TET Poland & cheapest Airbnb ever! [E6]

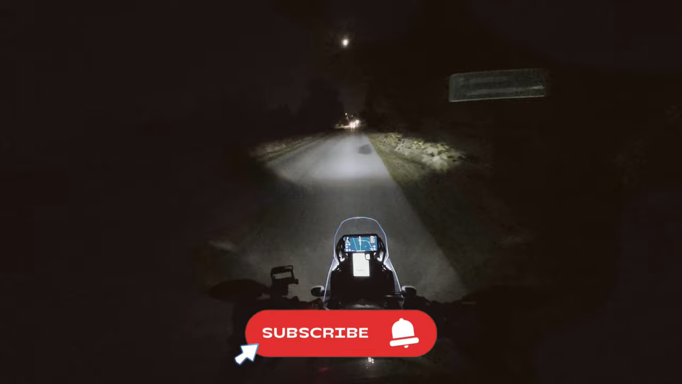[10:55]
plus i don't want to drive these small village roads when it's pitch back black because i can't see the animals or anything else for that matter lights are okay on this bike but the long lights are shit they are okay on this town speed but when you go to a hundred or even eighty you can see pretty much nothing
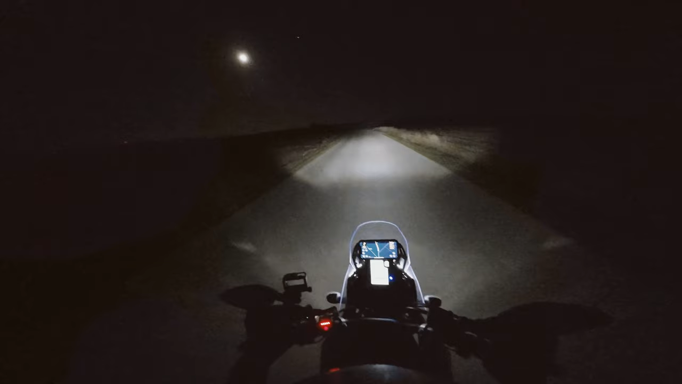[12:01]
as you can see i'm driving 80 and i can see almost nothing barely can see that the road is straight at this time which i can do on the gps as well but if there's an animal on the road if if something jumps in front of me i can't see anything and when the road turns i i'm struggling to react because i see it so late
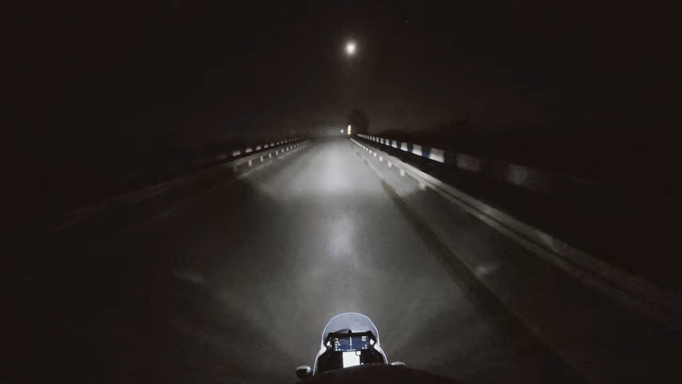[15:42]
i can see even less now but damn it's beautiful beautiful oh now i'm cold it it's indicating 60 degrees and the mist is so it's like raining the humidity is so high
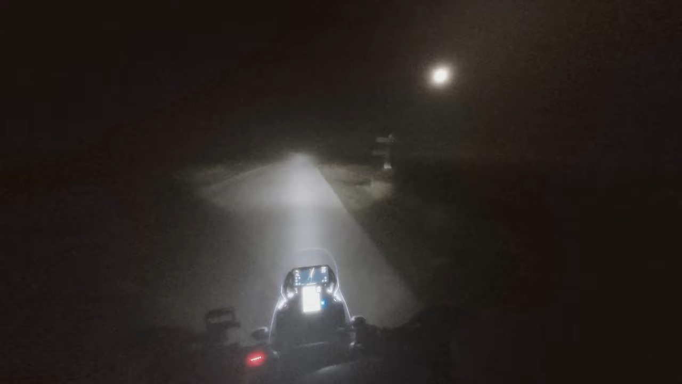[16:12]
wow this is just so oh i can't see when the road turns i'm like a blind bat that's our blind aren't they i don't have a sonar i have to be careful i don't want to go to a ditch here there's not many people driving past
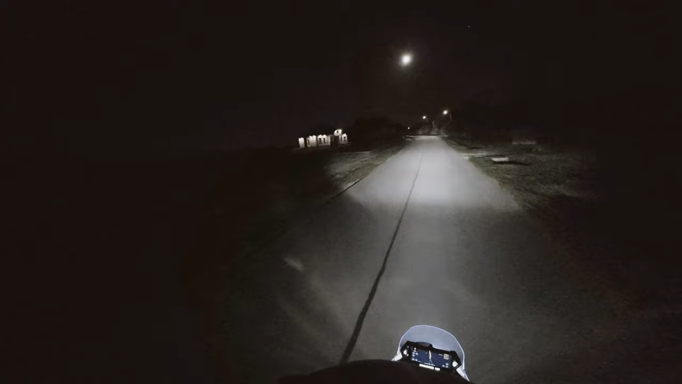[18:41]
so and big houses no not not so big but nice beautiful houses it's super eerie that this is so quiet this neighborhood here and these villages you barely see anyone let's see i have no clue where i'm going